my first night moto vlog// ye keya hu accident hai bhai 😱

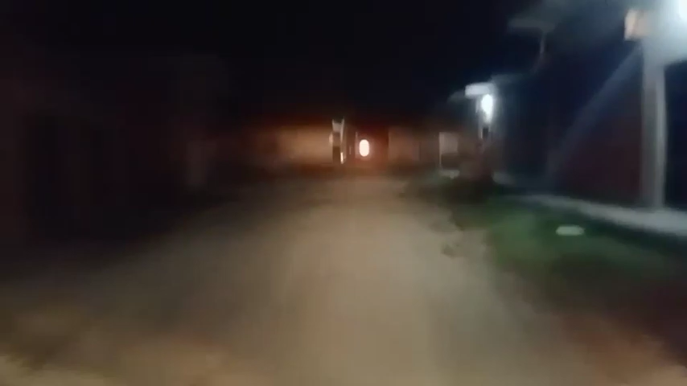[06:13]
तफाइन इदर मेरे टीचर भी खड़े फिलाल अभी हम चुच आप निकल जाएंगे कुछ हो रहे हैं यह देख सकते हैं अभी से निकल रहे हैं भी मिलेंगे बाद मेंसे काफी उम्रान भाई खूसे अपना यह
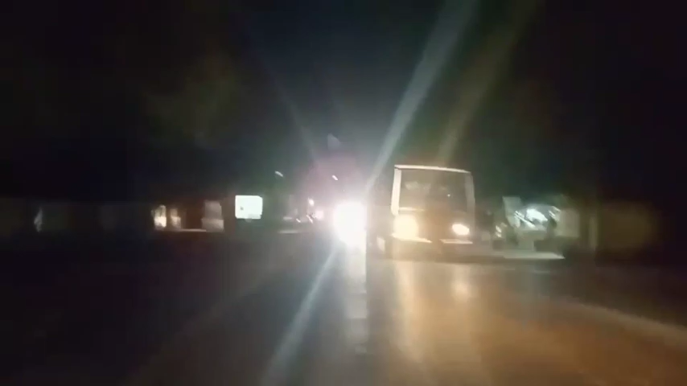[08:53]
चीज हमारी तर बजार में है कभी दिन में आऊँगा अच्छे स्वीट पपड़े में तब आपको दिखा हो अभी तो को समझ नहीं आ रहा है क्या करो और यह सामने से निकल जा� आए हमारी वीडियो जैसे भी होगे आप लोग बताएए कि हमारी यहीं है यहीं पर मिलेंगे दोबारा फिर चलते होके लब यू बाए